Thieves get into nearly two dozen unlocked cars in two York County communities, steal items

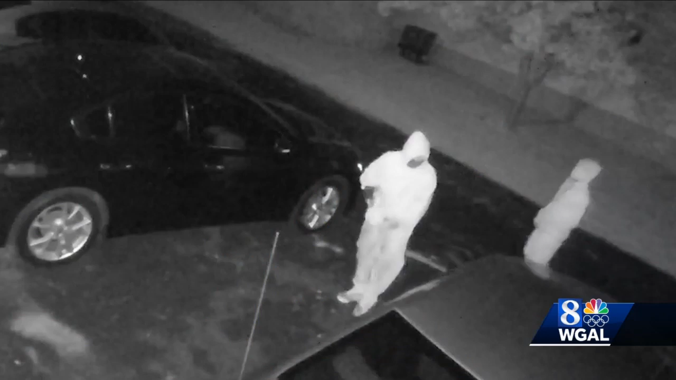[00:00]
Security camera video shows two men trying to get into cars on Ferringer Drive in Hallam Township. If the car doors were locked, the thieves moved on. If it was open, they moved in and grabbed people's possessions. Sarah Liebhardt feels victimized.